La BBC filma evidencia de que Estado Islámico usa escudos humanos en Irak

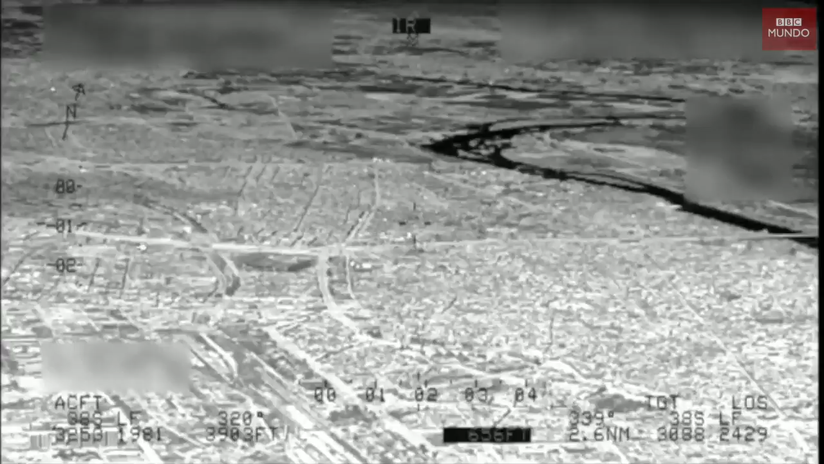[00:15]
Estas son las imágenes que guían a los pilotos para disparar. Y aquí ven que junto a los blancos de Estado Islámico hay civiles.
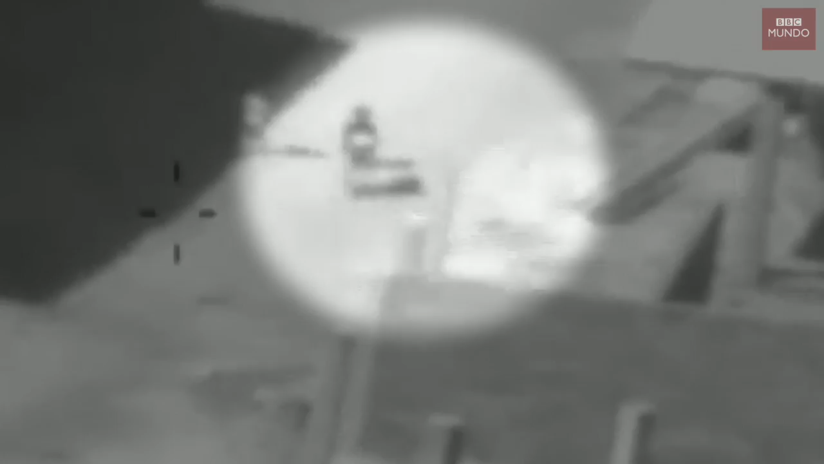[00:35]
Las imágenes del helicóptero y las filmadas por la BBC demuestran que Estado Islámico utiliza civiles como escudos humanos en Mosul.